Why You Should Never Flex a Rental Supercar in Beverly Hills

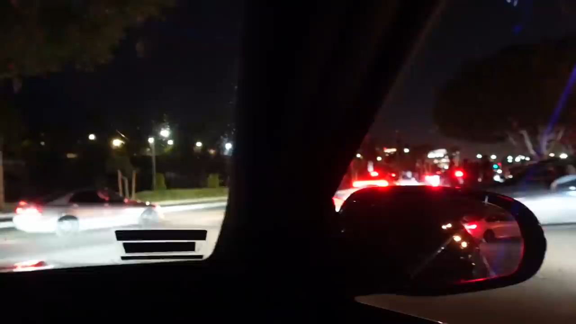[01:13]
all right so we are currently here at an origins papa me get my little water here nice we're with mike we got mo i don't know where oh oh oh oh my goodness i don't know where nino's when he went with justin yeah but as always let's see how this goes what the hell is that hold on zoom zoom zoom zoom zoom whoa oh boy
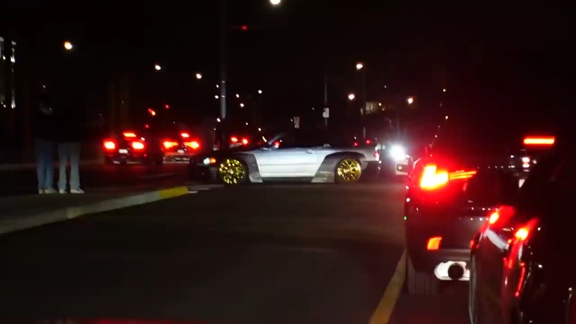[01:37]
what the hell is that that's wild oh
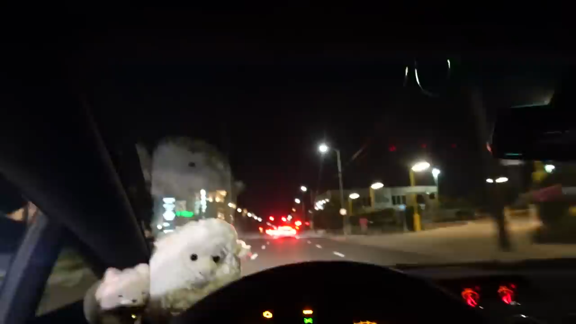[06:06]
what's going on with this guy there we go there's the big boy
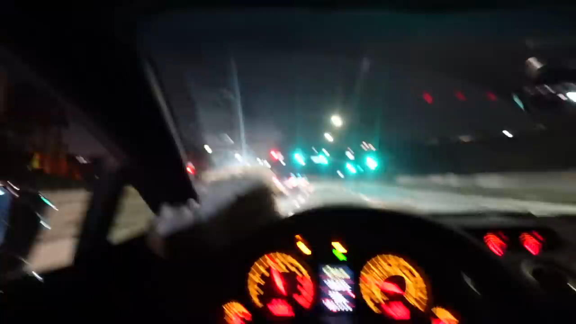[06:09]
there we go there's the big boy
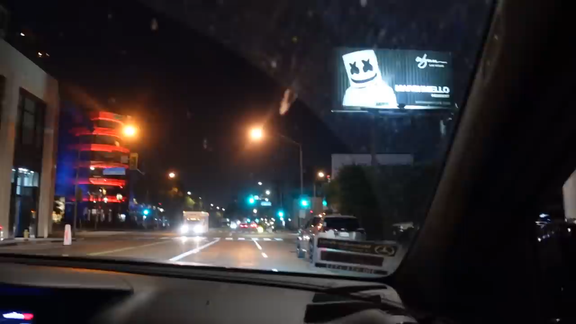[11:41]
Good spot. Good spot. Having a little dinner at... What's that place called again over there? Catch.
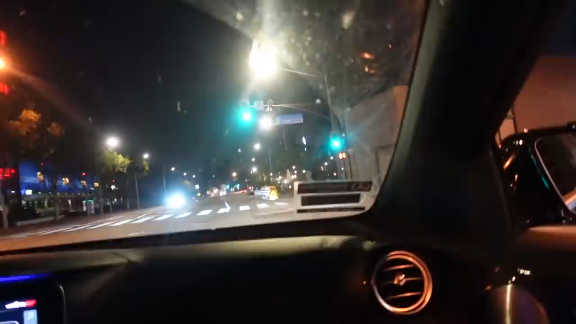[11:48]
Oh, catch. Overrated and overpriced. I said it. Check this out. We got the Ferrari on its first inaugural car wash. Self car wash. Look at the caps on this thing.